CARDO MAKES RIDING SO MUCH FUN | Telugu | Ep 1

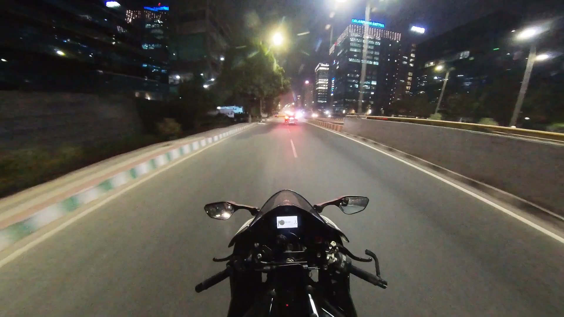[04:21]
యుహు యుహు. ఏయ్ వీడు కొంచెం తేడాగా నడుపుతున్నాడు. రెడ్ ఫ్లాగ్ రెడ్ ఫ్లాగ్ రెడ్ ఫ్లాగ్ రెడ్ ఫ్లాగ్.
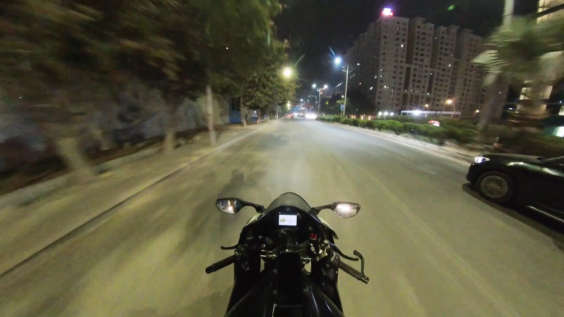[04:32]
మేబీ ప్రాబబ్లీ బికాజ్ హిస్ గాట్ ఎ గర్ల్ సిట్టింగ్ నెక్స్ట్ టైం విల్ టేక్ ఇట్ స్లో. హే పోలీస్,